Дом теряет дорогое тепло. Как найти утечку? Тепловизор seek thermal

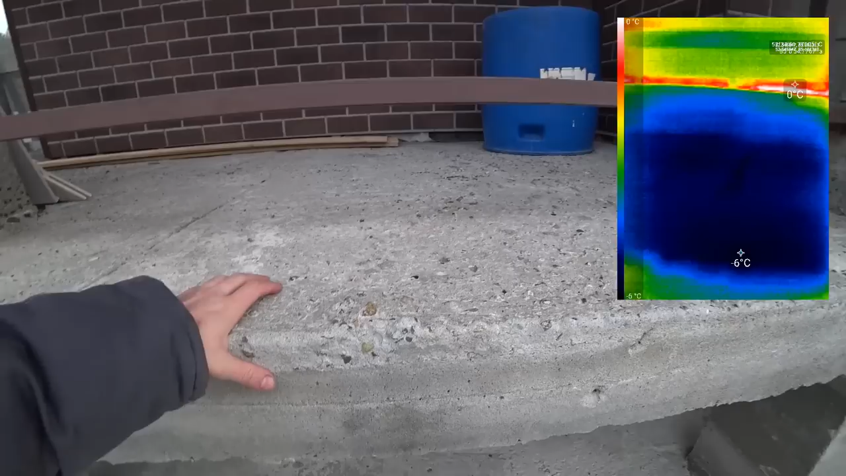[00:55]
То есть вот эта бетонная плита, по факту, у меня уходит вглубь дома.
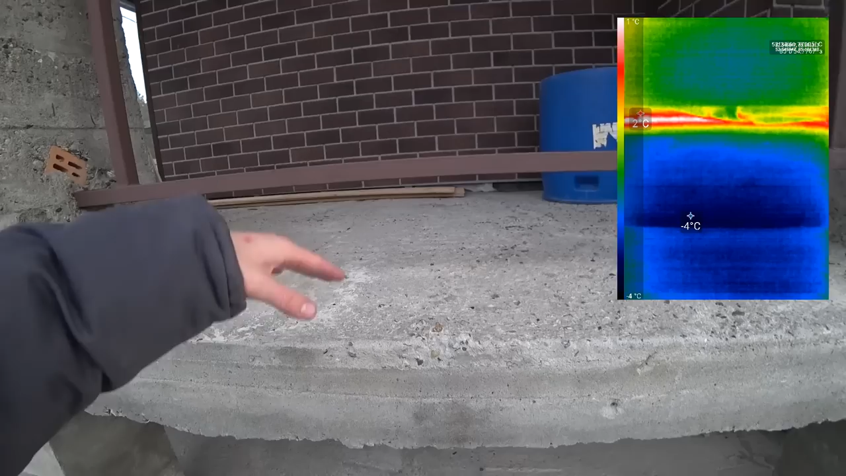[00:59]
On screen: spot -4°C
И она у меня не имеет терморазрывов. Я не стал их делать, потому что побоялся, что конструкция будет не такая крепкая.
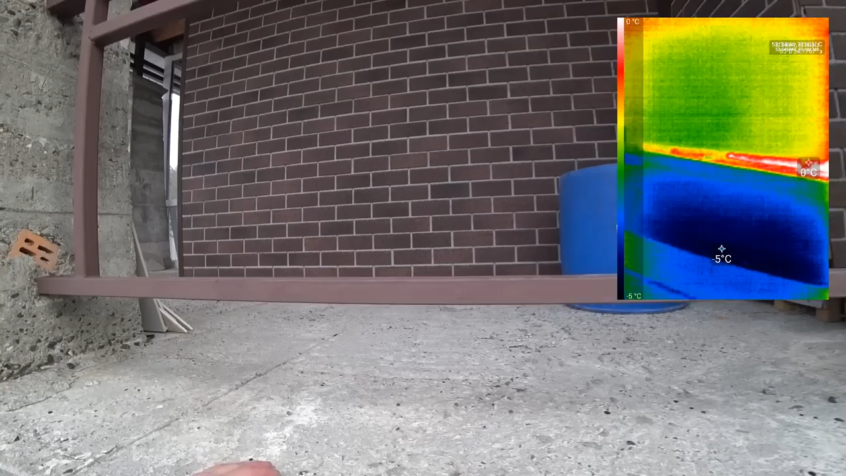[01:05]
On screen: scale top 0°C, scale bottom -5°C
И, в общем, была у меня мысль, что в дальнейшем я просто ее утеплю. От этой мысли я еще и не ушел, а я в любом случае так и буду делать.
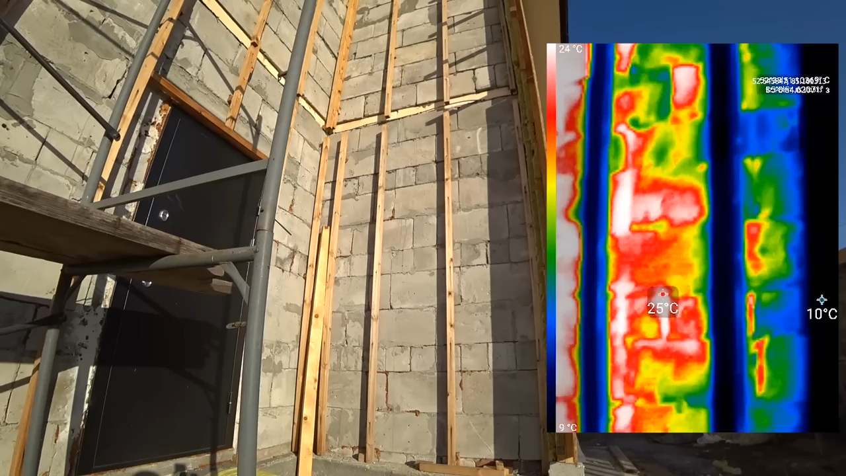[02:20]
On screen: scale top 24°C, scale bottom 9°C
Его прям откровенно видно, как мы теряем. Но, друзья, вот момент,
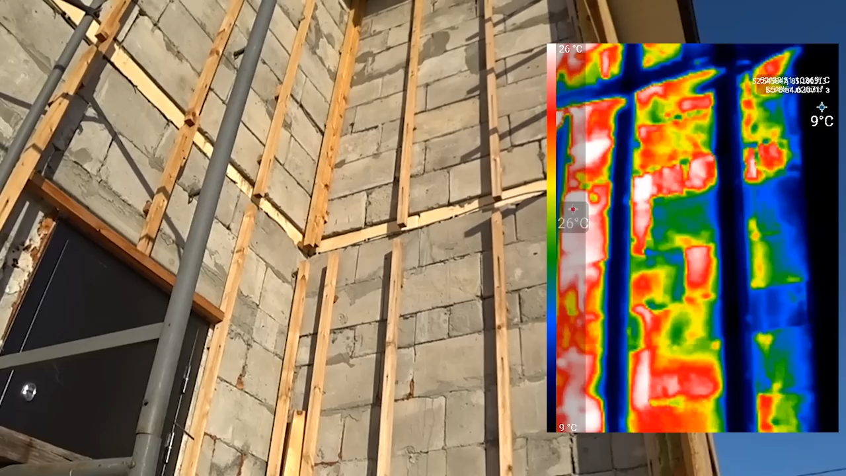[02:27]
On screen: scale top 26°C, scale bottom 9°C
по которому сейчас видно прям максимально горячие зоны, это первое, здесь работает солнышко, которое нагрело поверхность пеноблока.
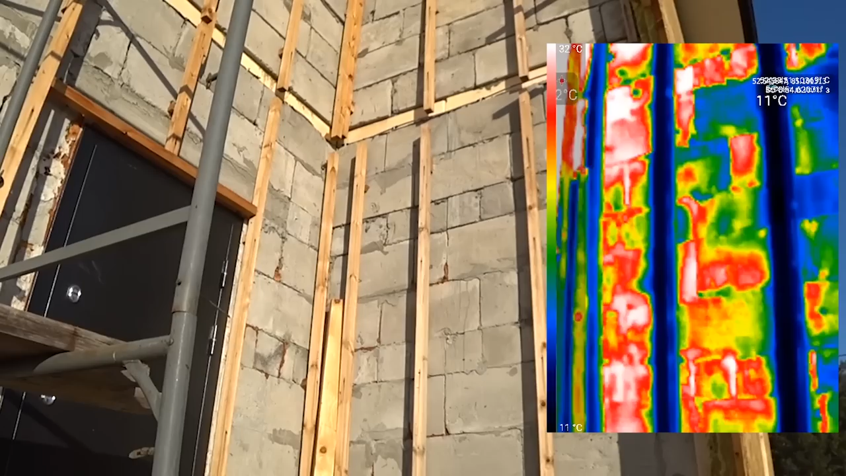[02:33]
On screen: scale bottom 11°C
И второе, еще это такое понятие, как эмиссия. То есть тепловизоры линейки Компакт,
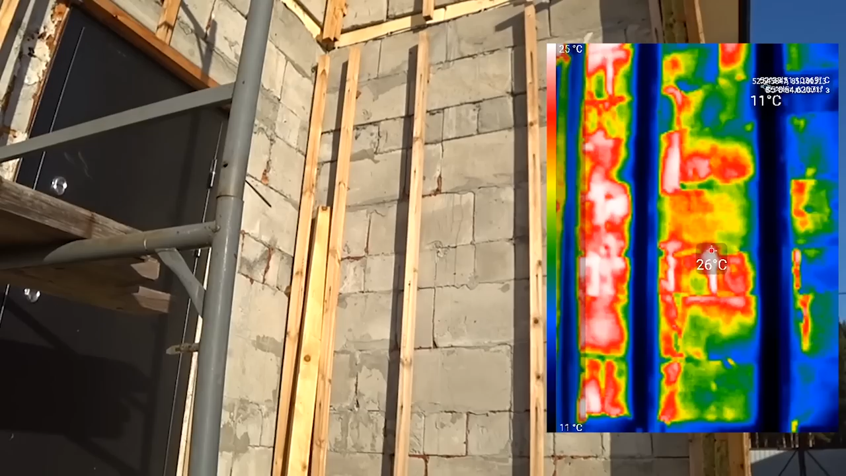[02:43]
On screen: spot 26°C, scale top 25°C, scale bottom 11°C
они не умеют понимать глянцевость материала и так далее.
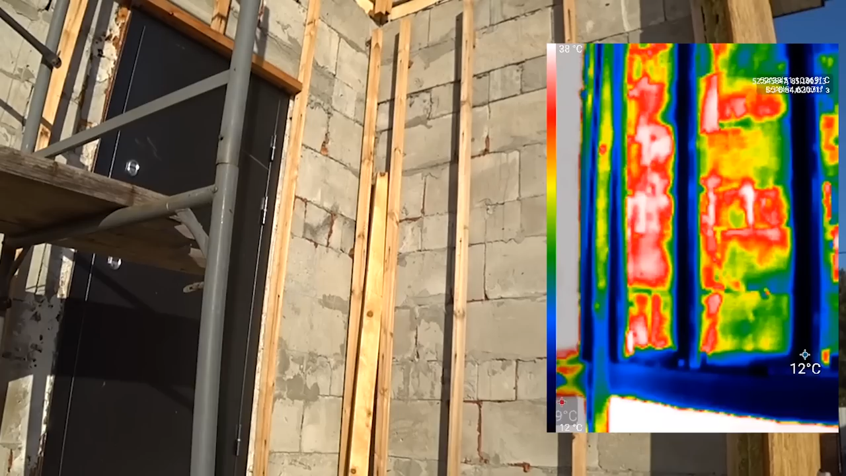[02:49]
On screen: scale top 38°C
То есть у них зона эмиссии будет одинаковая, что на металлической поверхности, что на деревянной.
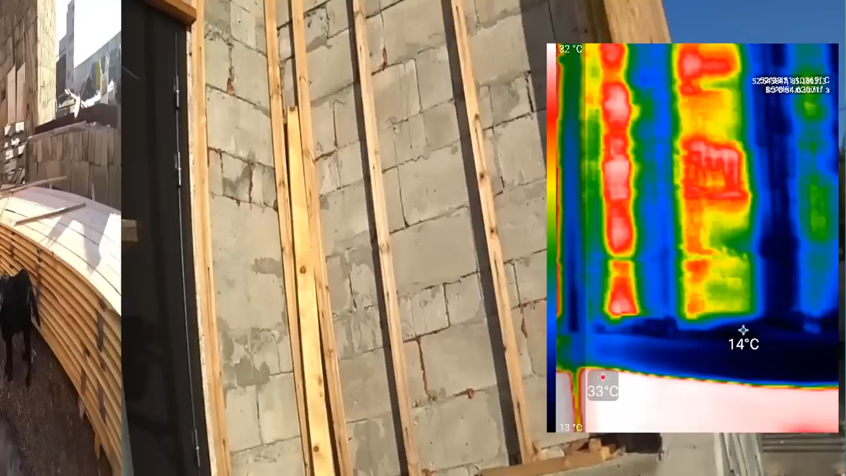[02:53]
On screen: scale top 32°C, scale bottom 13°C
А вот он, наш джек. И мы видим, что теряет он у нас в некоторых местах.
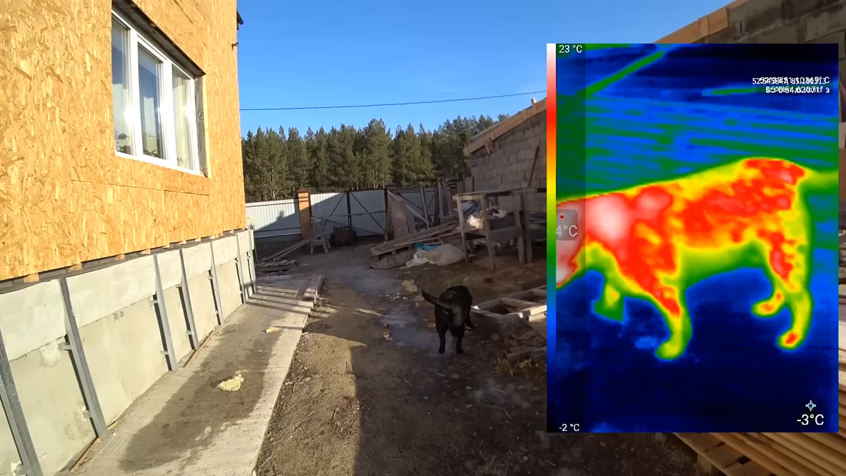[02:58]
On screen: scale top 23°C
Особенно теряют белые точки, друзья, это максимально горячие зоны у собаки. Вообще на объекте.
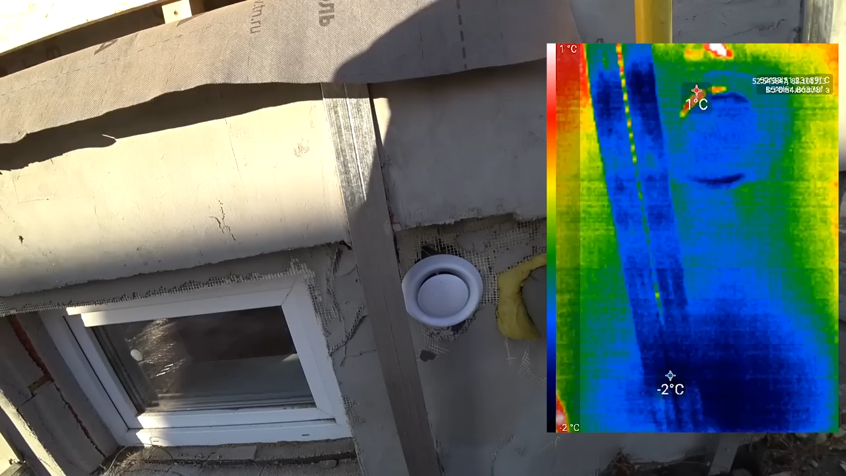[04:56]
On screen: scale top 1°C, scale bottom -2°C
Вот, видите, непропененная часть над вентиляцией, идет утечка из дома.
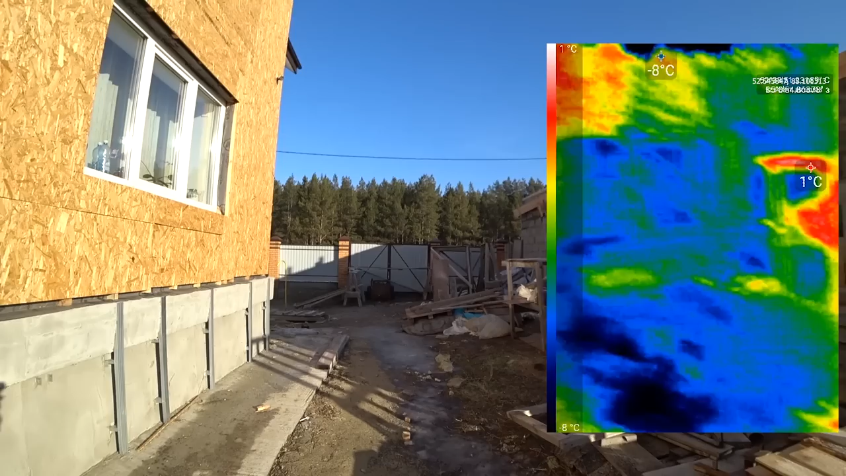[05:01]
On screen: scale top 1°C, scale bottom -8°C
Кстати, что интересно, этот тепловизор очень хорошо подходит для охоты. Так пишут в инструкции. Я как маленький мальчик, мне прям все интересно посмотреть, как это работает. Итак, мы дома.
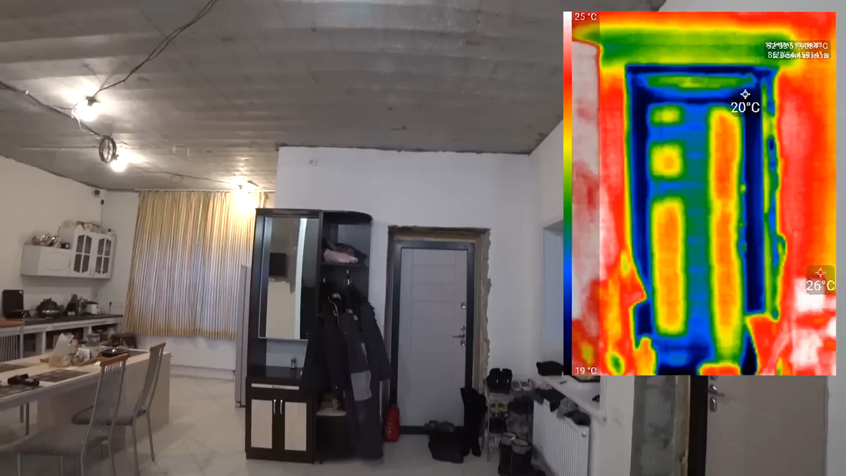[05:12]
On screen: scale top 25°C, scale bottom 19°C
И что могу сразу показать вам, друзья? Вот у нас нет утепления пока над этой дверью. Эта дверь будет выходить потом на баню, да? И что мы видим? Верхняя балка, но над дверью она холодная. То есть она забирает тепло из дома. И посмотрите, как выглядит дверь, тоже интересно, да? То есть утепленные части и неутепленные у двери. Также мы видим, что есть потери по вате, по бруску. По вате и бруску.